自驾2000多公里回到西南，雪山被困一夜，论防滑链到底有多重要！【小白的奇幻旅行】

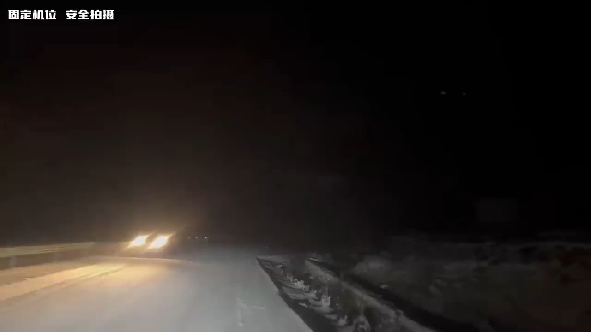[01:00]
我要去的那个地方要翻过重重困难在这个季节呢已经是下着雪了雪山上的话垫着很厚的雪由